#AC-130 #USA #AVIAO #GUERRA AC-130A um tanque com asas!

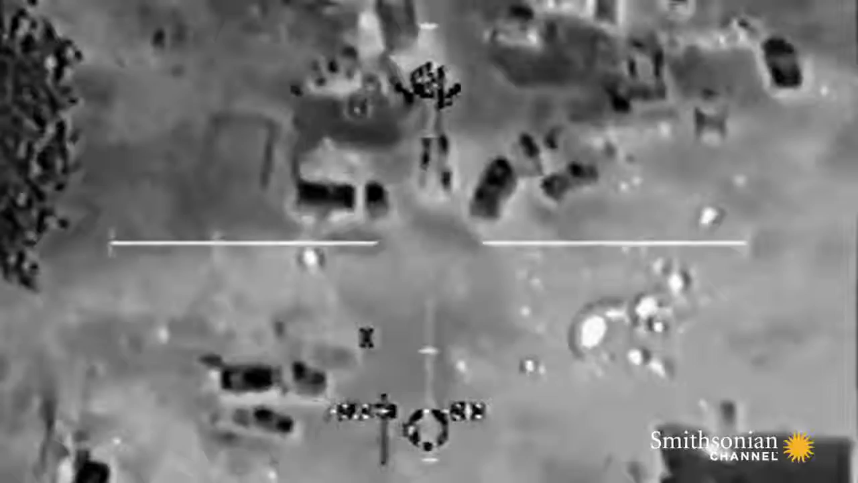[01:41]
His calculations must be perfect, or he risks gunning down the troops he's sworn to defend.
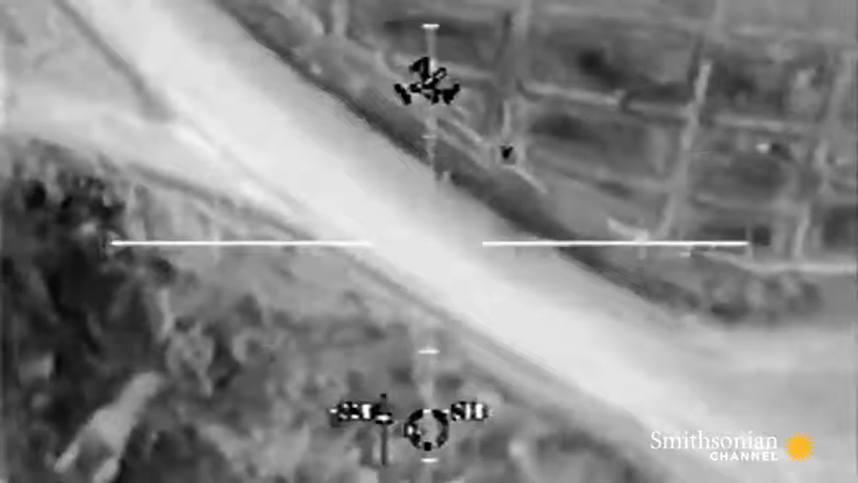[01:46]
It's up to him to choose the weapons. He selects the 25-millimeter and the 40-millimeter to target the Taliban street fighters.
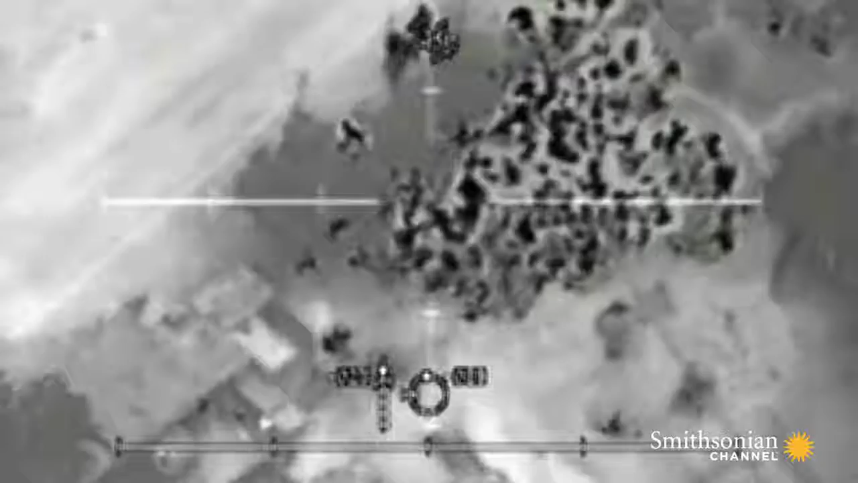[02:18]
We began firing anything within 50, 60 meters than any of the structures where we were seeing small arms fire.